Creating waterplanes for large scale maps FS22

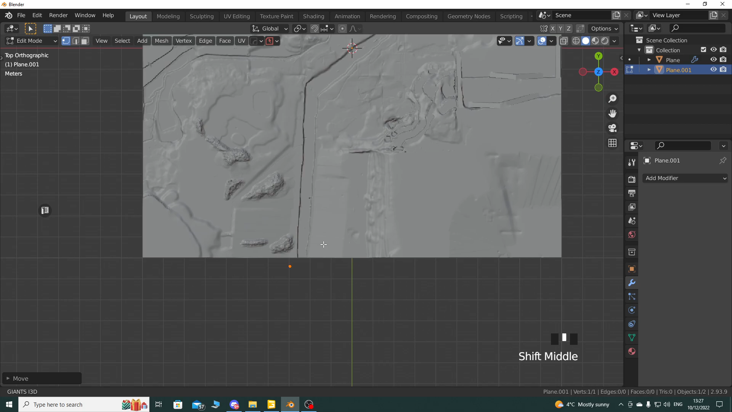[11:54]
So you can just move it around wherever you need to move it to. So we're just going to go G and maybe kind of move it to somewhere here. That'll do. And then you just need to extrude this out, and you need, again, be in Vertex Mode to this to work.
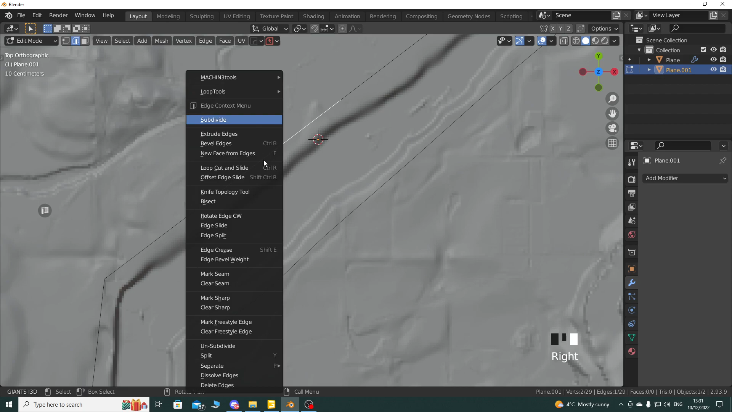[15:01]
Go back into vertex mode. You can see now I've got an extra vertex that's going to match across this side here, something like that. Just so it makes it nice and clean and should triangulate much better then.
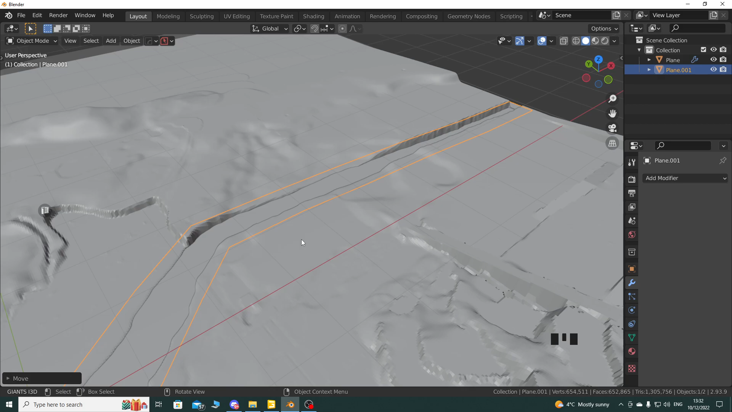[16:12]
You might find that the way you've created the terrain doesn't quite match in with how the water plane's going to lay, because obviously here we can see this up this end works really well. But as we get round here, things start to get a little bit weird and they're not quite, you know,
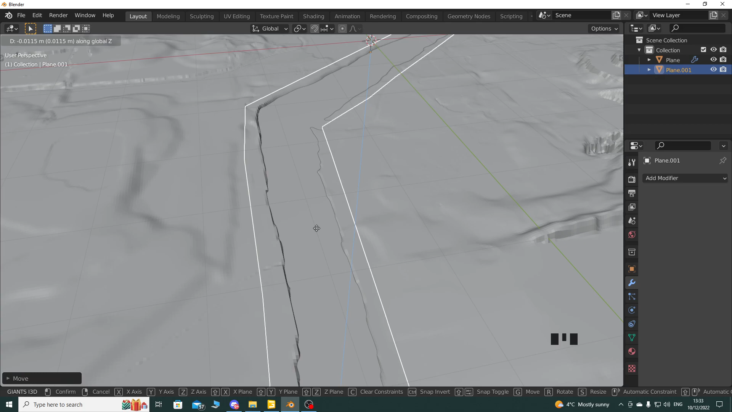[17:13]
Just kind of trying to get an idea of where it's going to sit. Yeah, I think perhaps maybe in this particular case, the terrain will need a little bit of adjustment to make this fit really well.